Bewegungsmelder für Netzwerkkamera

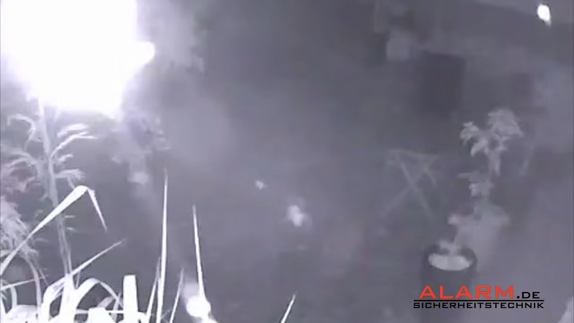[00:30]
Selbst winzige Spinnweben führen nachts zu einer Auslösung der integrierten Bewegungserkennung.
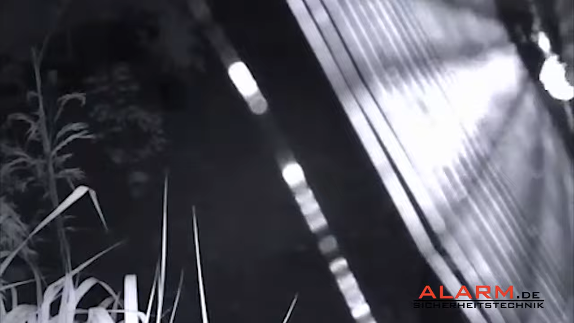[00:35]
Bei starkem Regen ist eine dauerhafte Auslösung ebenfalls nicht selten.
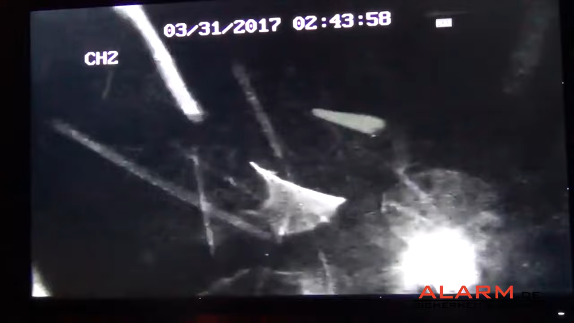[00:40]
So kann es vorkommen, dass nachts viele tausende Bilder oder Videos aufgenommen werden, obwohl kein Mensch sich vor der Kamera bewegt hat.
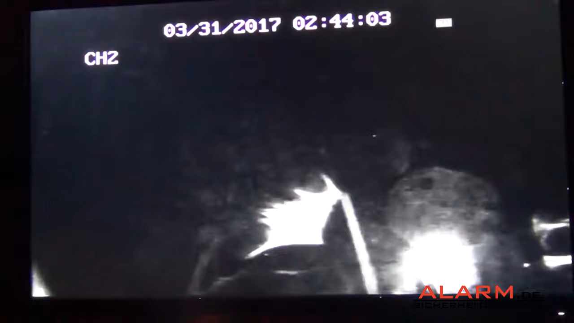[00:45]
Unsere externen Bewegungsmelder funktionieren über ein Pier und Mikrowelle.